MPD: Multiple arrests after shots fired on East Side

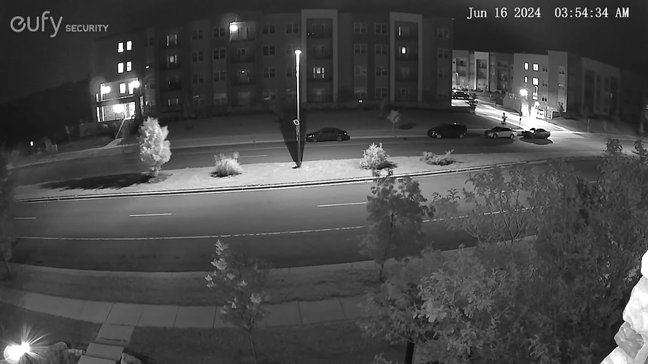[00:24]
What sounds like over a dozen shots. Our viewer tells us that this video is from Meadowlands apartments on Madison's east side and police did confirm that it was in the area of Milwaukee Street that they were called to and you can see just before four this morning when police got there they say they found cartridge casings and some broken glass but no one was hurt plus none of the buildings were damaged so they thought the glass probably came from a car that was hit.